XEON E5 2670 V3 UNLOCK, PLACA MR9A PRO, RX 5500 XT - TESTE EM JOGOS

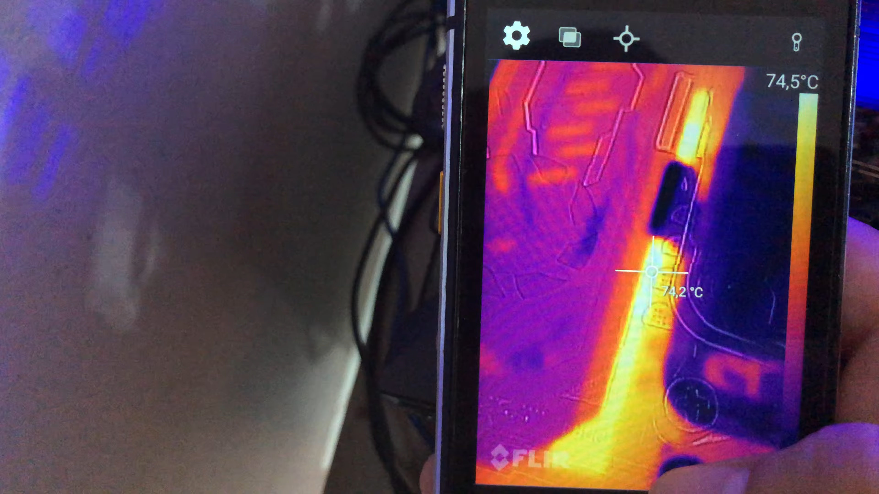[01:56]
On screen: spot 74.2°C, scale top 74.5°C
Bom, a temperatura aqui das bobinas, ó, 73 graus, fica nessa faixa aqui, ó, 74. Já aqui na parte de cima, né, que é o dissipador que fica em cima do VRM, aí 46 graus, fica variando.
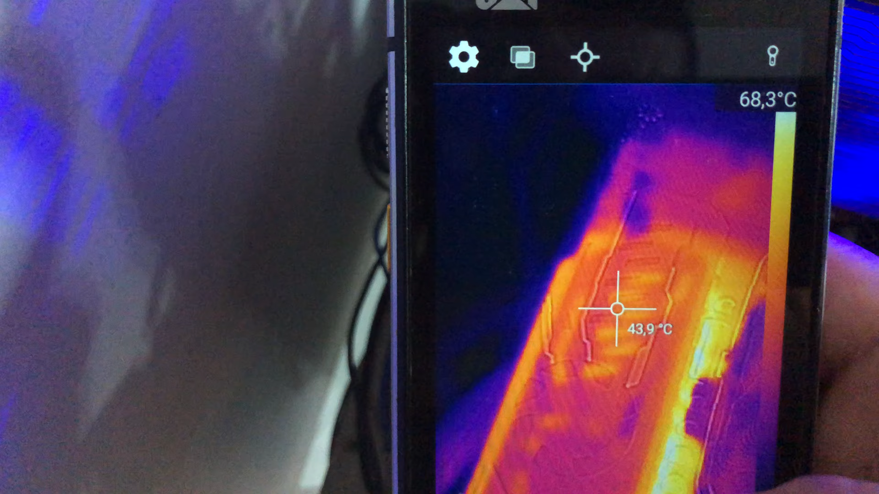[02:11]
On screen: spot 43.9°C, scale top 68.3°C
Bom, essa é a temperatura aqui, né, antes de estar utilizando em jogos.
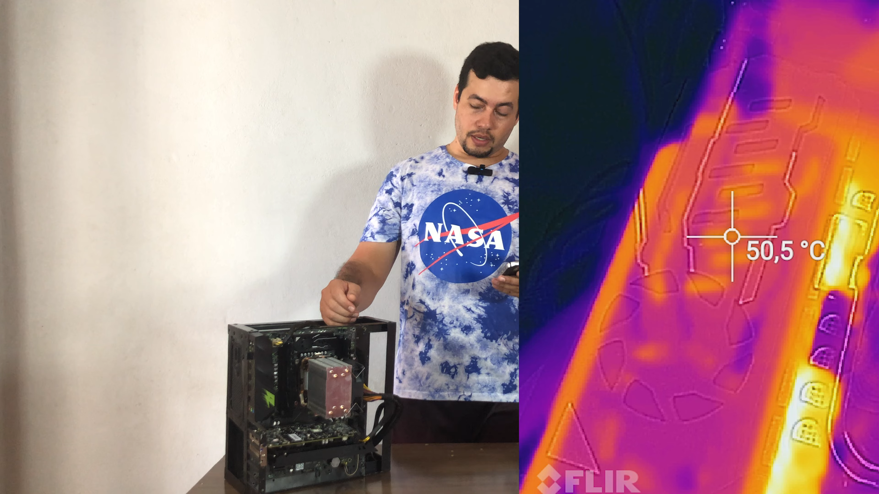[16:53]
On screen: spot 50.5°C
Em relação à temperatura máxima aqui no dissipador, chegou aí a 50,5 graus. Já aqui na parte das bobinas, fica bem mais próximo ao VRM, a temperatura máxima foi 79,2.